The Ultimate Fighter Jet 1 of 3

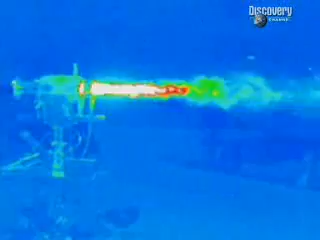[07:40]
camera and the extreme heat becomes apparent the temperature of the white areas is 1200 degrees celsius
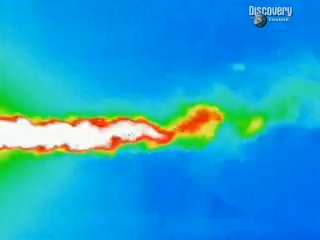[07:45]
technology started to become available to target that hot exhaust plume